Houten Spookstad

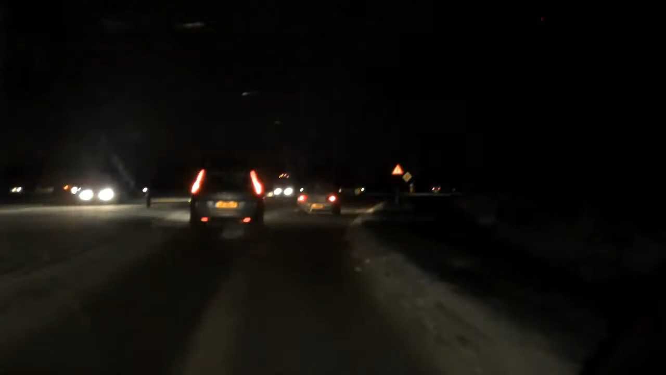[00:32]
hebben we wel een probleem, ja. Ja, en ik zie daar ginds daar. Kijk, daar ginds is wel licht daar. Aan de andere kant van het water, van het Amsterdam-Rijnkanaal, is wel licht. Nee, nu gaan wel licht.
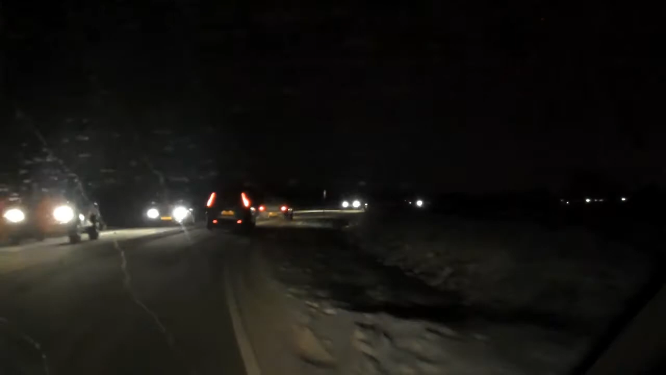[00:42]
Ja, er moet nou ergens iemand weer ergens een stekker in gaan stoppen. Nou kijk, daar ook volgens mij van de valk, alles is donker. Ik weet niet uit.
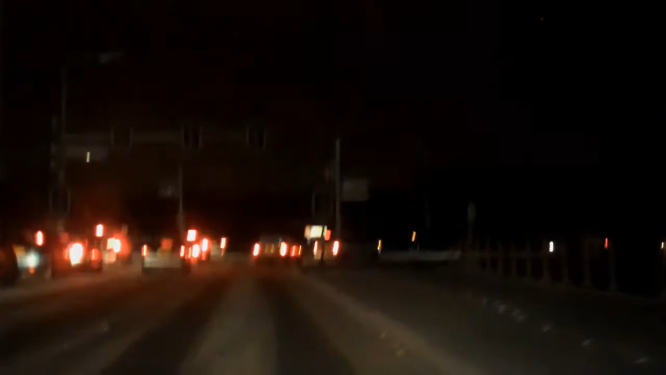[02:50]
Ja, het ook het, hier gaan de stoplichten ook verkeerd. Is uit.
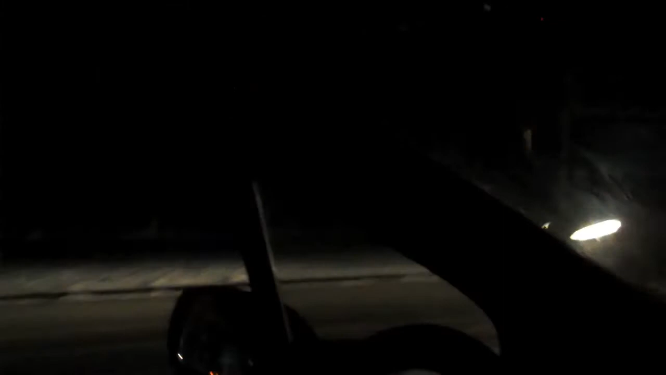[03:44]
Het benzinestation helemaal donker. Oh, en er kunnen nog geen benzine tanken. Nou, er zit wel noodverlichting bij de val. Zie je dat?
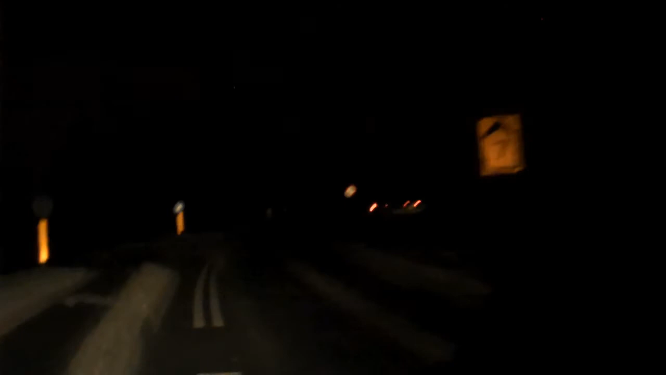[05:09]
Je gaat nu, ga je... Ja, ga keren. Oh. Kijk, want die woont dus ook. Shit, ik ga schuiven. Ik vind het zinnen voor het paardje. Het staat helemaal in het donker.
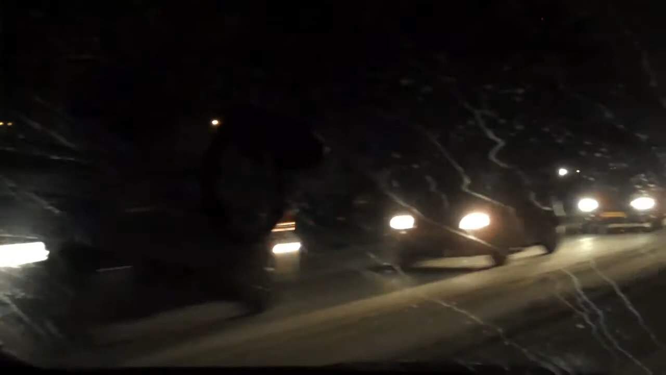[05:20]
Ook de weg naar Nieuwegein is alles nog donker. Kijken, in Utrecht? Bij Utrecht zien we wel in de verte licht. Ja, dichtbij niet, nee. Het lijkt er echt op dat heel Houten is uitgevallen. Nee, zie je die lampen niet? Waar dan? Hier, zie je toch een paar lampen hier? Ja, maar we rijden nu richting Nieuwegein in die.